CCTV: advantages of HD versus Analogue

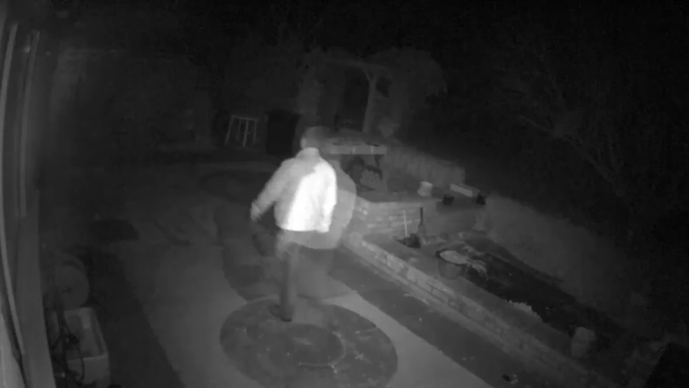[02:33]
Of course, infrared lighting is never going to give as good a picture as other forms of lighting. It's only a fallback measure really. This is HD-SDI with its own inbuilt infrared light. As you can see the LEDs are aimed somewhat toward the centre of the picture, generally the lens would be zoomed in. So we're just going to freeze this picture here and zoom in,
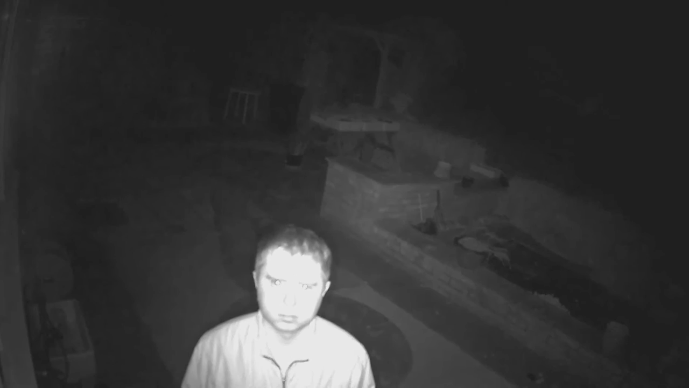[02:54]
see what's recoverable from night time footage. There's no other lighting here at all, it's only about 75% moonlight, there's nothing else at all apart from the individual camera's infrared lighting. So that's the HD-SDI footage, as you can see it can capture things at a distance as well. This is the analogue comparison, 650 TV lines, and again, infrared lighting has its limits.
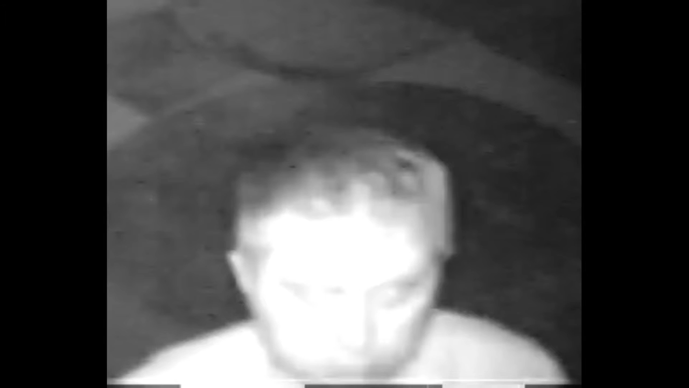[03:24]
We'll zoom in there and see, you can see the pixelation as we're trying to capture any detail.
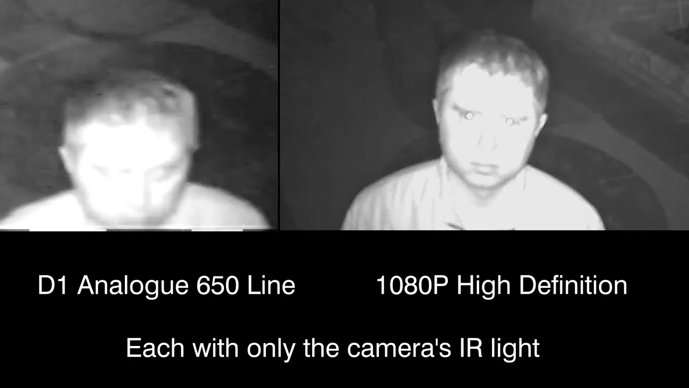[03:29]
So side by side, the HD-SDI stands a far better chance of recognising who an individual is. Of course, if you wanted full proof, you should have other lighting as well.